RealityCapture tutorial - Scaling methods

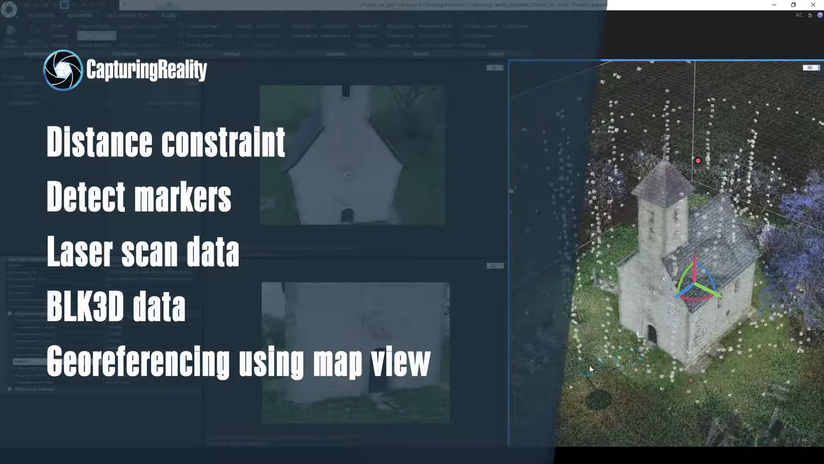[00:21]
First we will talk about distance constraint,
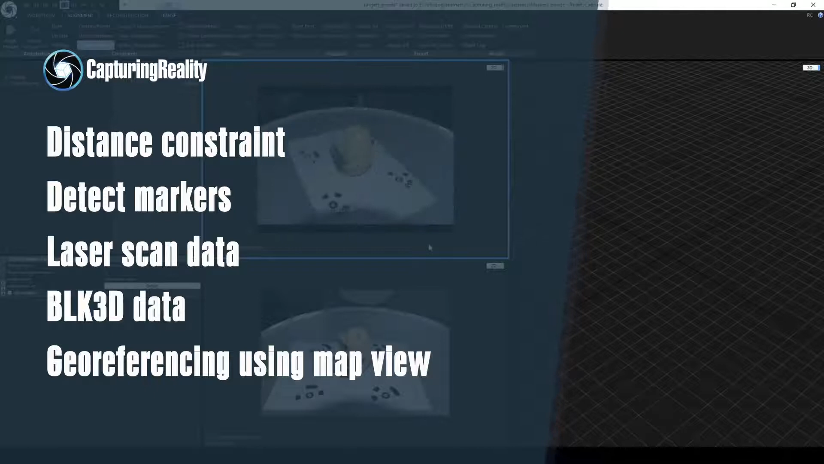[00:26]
then how you can utilize detect markers and import constraints, how you can scale your scene using laser scans,
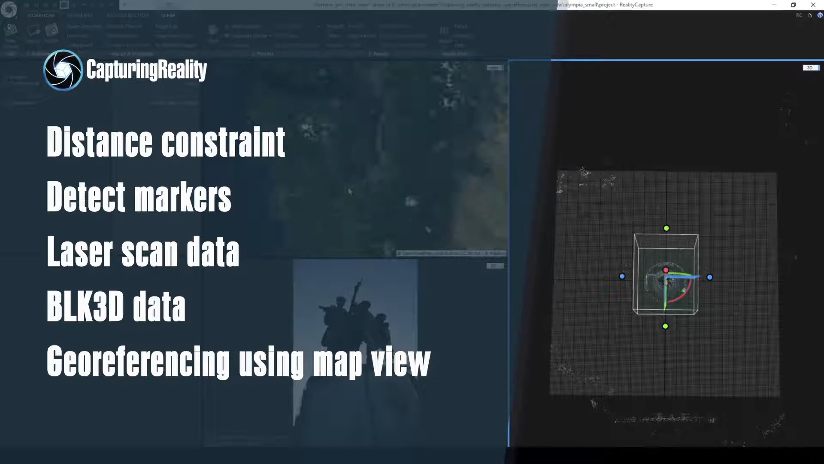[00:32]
BLK 3D format and geo-referencing using MapView. Please note that geo-referenced models are scaled automatically, but if you do not have real-world position data